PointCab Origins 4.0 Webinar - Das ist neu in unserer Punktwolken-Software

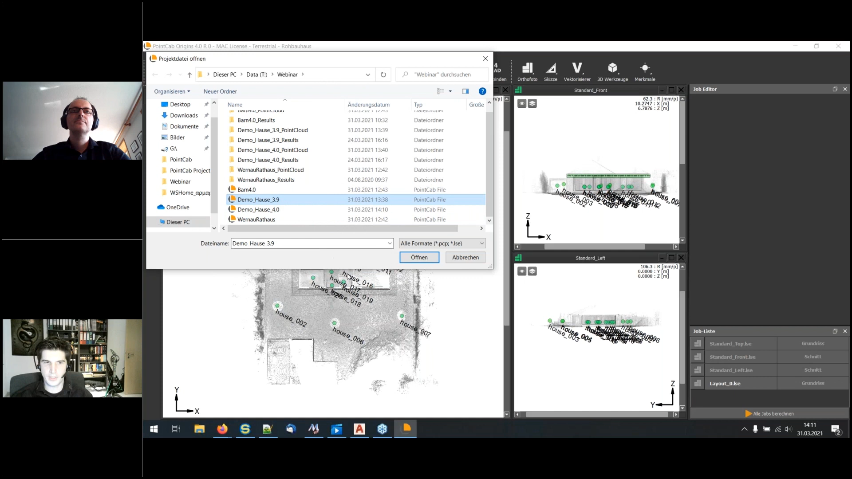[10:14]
Das sieht folgendermaßen aus, ich gehe auf Öffnen, ich mache das Projekt auf. Das ist ein Projekt, das mit 3.9 erstellt wurde, das noch nicht mit PointCab-4.0 erstellt wurde. Ich klicke auf Öffnen. Und dann kriegen Sie direkt auch die Frage, die Projektdatei muss aktualisiert werden. Man kann diese Datei in älteren Versionen von PointCab-Origins nicht mehr öffnen.
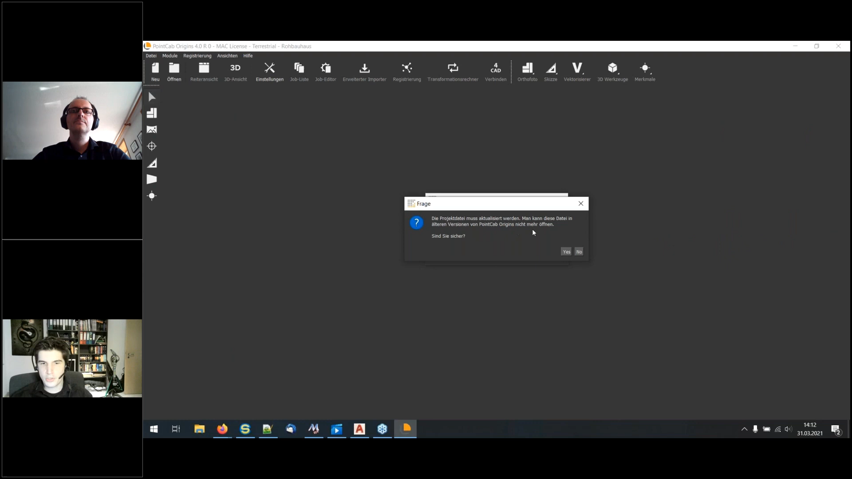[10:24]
Sind Sie sicher? Das sagen wir, ja, wir sind uns sicher.
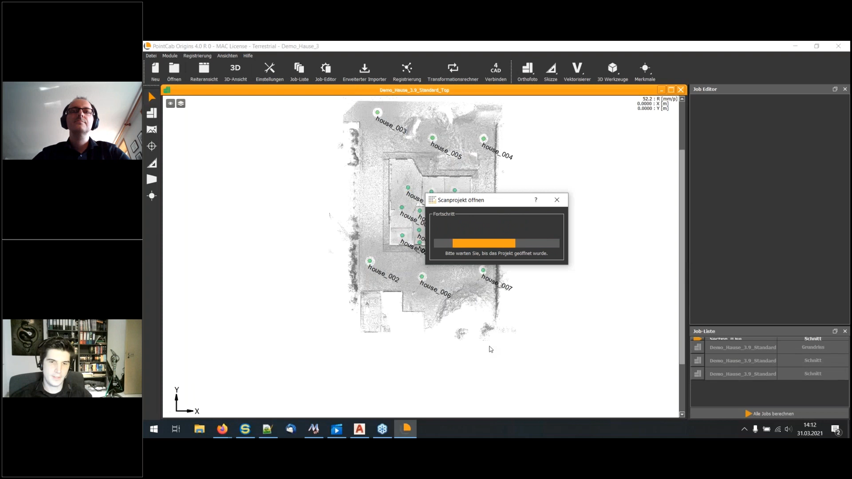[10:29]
Wir möchten das einmal updaten. Und Sie sehen direkt auch hier, ich habe hier einen Grundriss drin, der wurde noch nicht berechnet, äh, einen Schnitt drin, der wurde noch nicht berechnet, wurde mit rübergezogen.
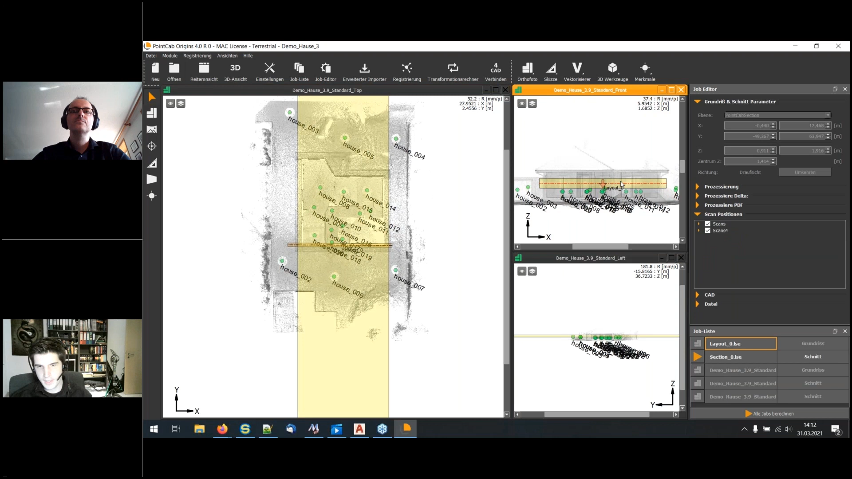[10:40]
Ich habe einen Grundriss drin, der wurde schon berechnet. Ich kann ihn auch aufmachen und wie gewohnt damit weiterarbeiten. Aber dieses Projekt lässt sich jetzt nicht mehr in PointCab 3.9 öffnen.
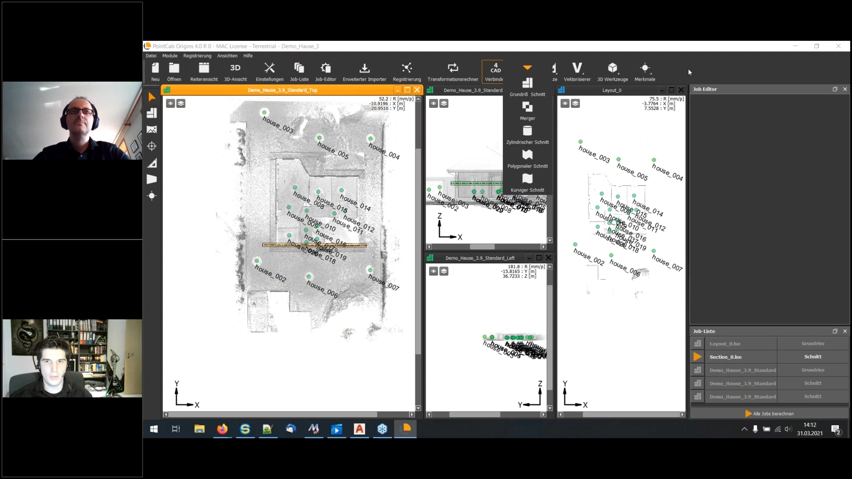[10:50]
Wir können das einmal, ich demonstriere das einmal.
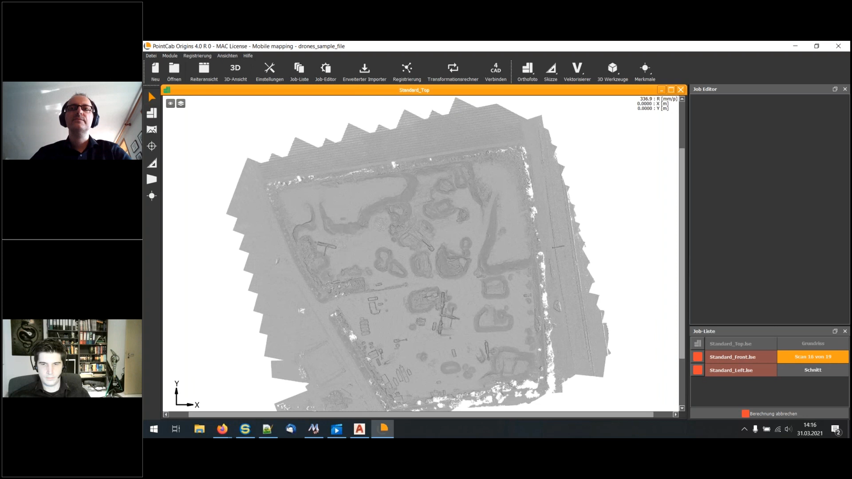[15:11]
Und das ist ein, ja, Mobile Mapping Datensatz. Und wir öffnen hier einfach erstmal die Standard Top, Standard Front und Standard Left Ansicht. Das war das erste kleine Feature, was ich habe. Das zweite Feature, Ah ja, danke Martin,
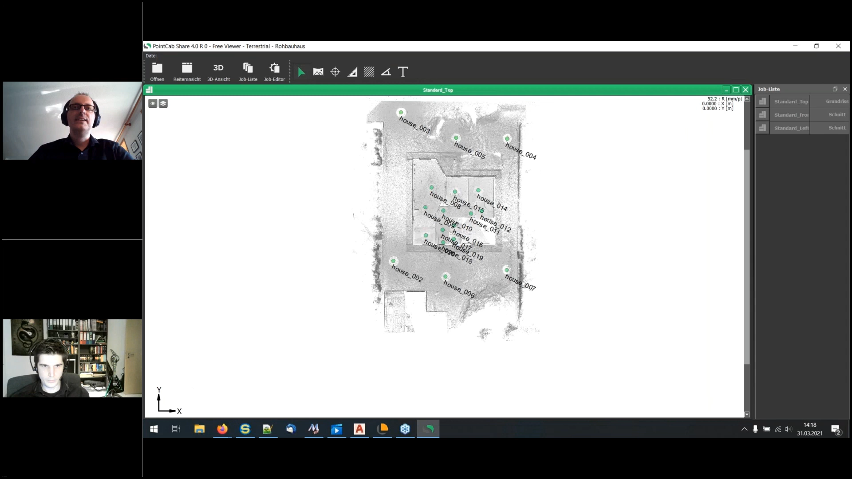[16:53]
Also, das heißt, der zweite Mitarbeiter, der auf das PointCab-Projekt zugreifen will, der öffnet es dann mit PointCabShare, dass er zumindest reingucken kann und Messungen vornehmen kann. Ja, und Sie sehen dann hier ein PointCabShare, dass man auch farblich weiß, okay, das ist PointCabShare und das ist nicht PointCab. Ja, mit den limitierten Funktionen natürlich.
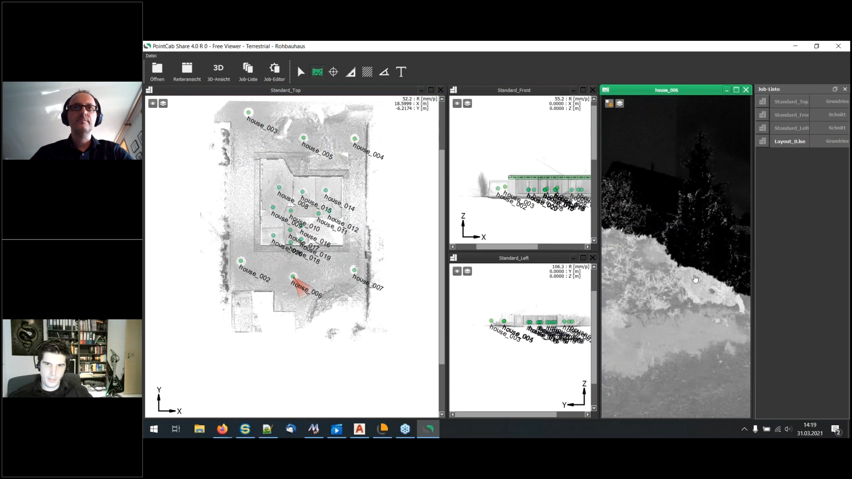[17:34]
dass wir natürlich das jetzt noch hinzugefügt haben, dass wir jetzt die Möglichkeit hätten,
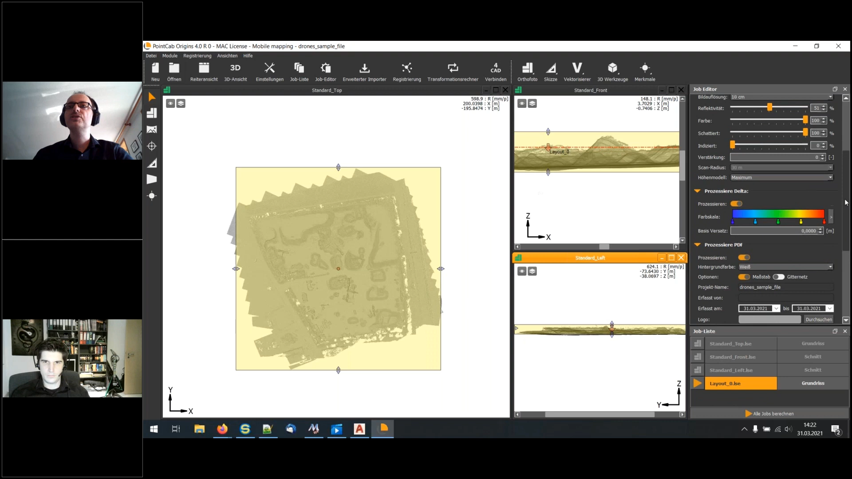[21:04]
Das kann ich dann auch aktivieren. Gut. Ja, dann rechne ich das mal. Wir haben jetzt gesagt, okay, wir haben Schattierung und Farbe. Reflektivität. Lass die Reflektivität mal bei 50%. Na gut, okay, dann kann man das ein bisschen sehen. Und dann rechnen wir das mal. Und der große Vorteil ist natürlich jetzt, die Scandaten müssen nur einmal gelesen werden. Und vorher hatten sie halt fünf oder sechs Kopien. Und wenn sie gerade größere Projekte haben, hat das vorher natürlich die fünffache Zeit gedauert. Jetzt werden die Daten nur einmal importiert und gleichzeitig auf die verschiedenen Cheats geupdatet. Das funktioniert natürlich auch parallel.
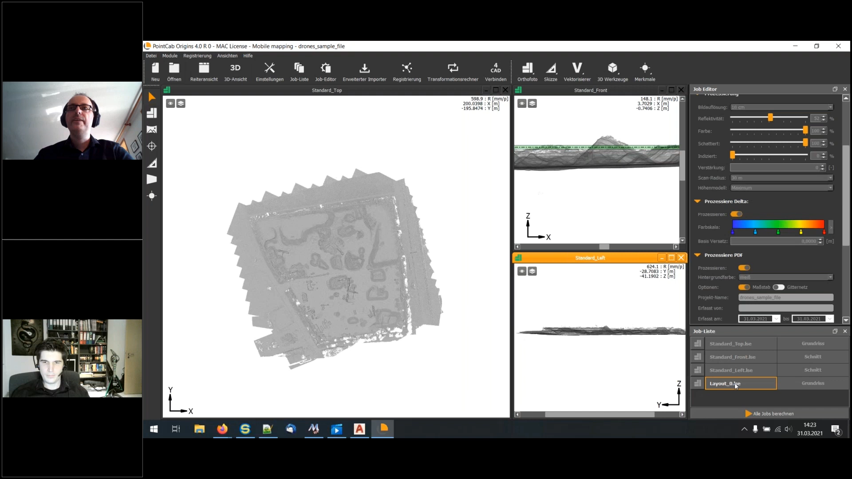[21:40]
Und dadurch haben sie eine unglaubliche Zeitersparnis. Wenn ich das Projekt jetzt einmal öffne, so, wenn ich das Projekt einmal öffne, dann sehen Sie hier das Projekt. Ich habe natürlich ein bisschen die Höhe nicht richtig angepasst. Und ja, wie kann ich jetzt zwischen diesen einzelnen Blättern hin und her schalten? Ich gehe hier oben auf diesen kleinen Button. Und da sehe ich hier, habe ich den Standardgrundriss. Und jetzt sehen Sie, was hier alles aktiviert ist.
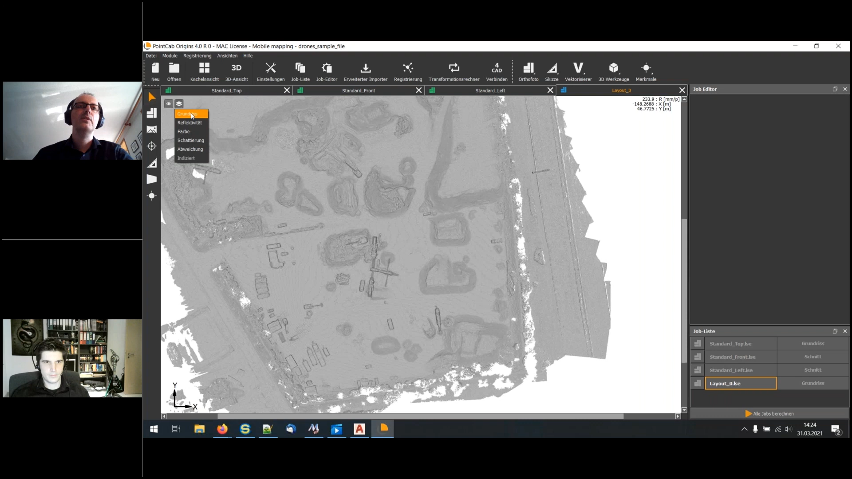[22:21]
Die Reflektivität, die Farbe, Schattierung, die Abweichung, also das Delta, indiziert. Das macht normalerweise Sinn, wenn man terrestrische Daten von einem terrestrischen Scanner hat. So, dann gehe ich hier mal auf Reflektivität. Dann sehen Sie, das sind die Grau-Werte, eigentlich der Farbe in diesem Fall. Bei einem terrestrischen Scanner ist das tatsächlich der Reflektionswert.
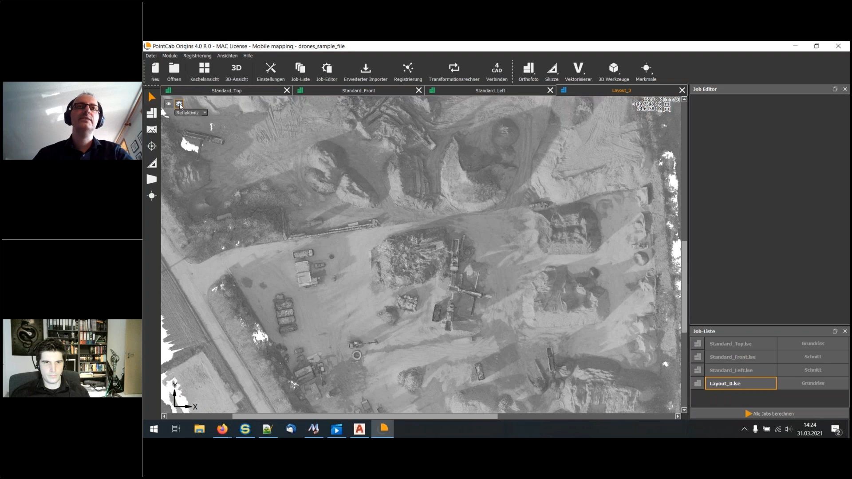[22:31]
Ich kann dann weiter hier umschalten zwischen der Farbe.
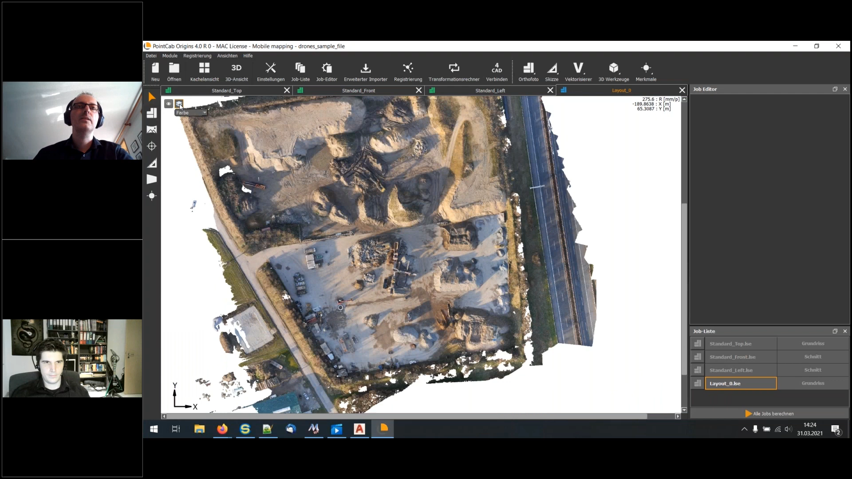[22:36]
Und dann kommen wir zum dritten. Das ist die sogenannte Schattierung.
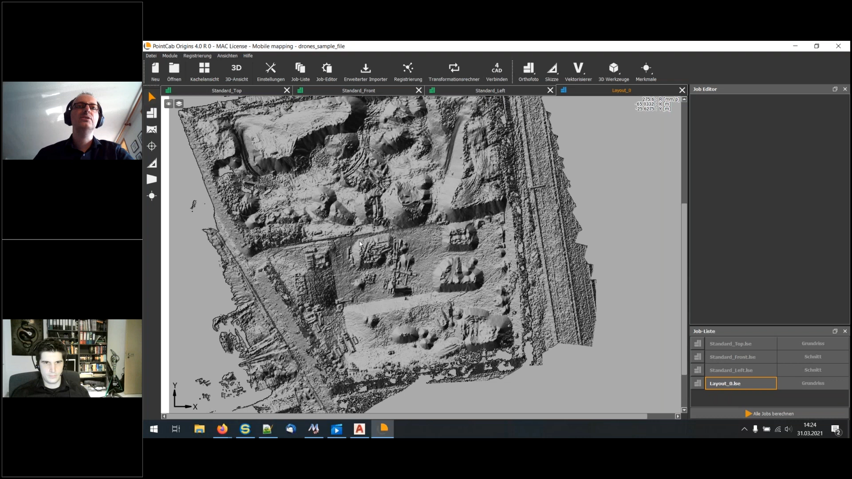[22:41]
Und hier zoomen wir mal ein bisschen ran. Wie sieht die Schattierung oder wie wird die eigentlich berechnet?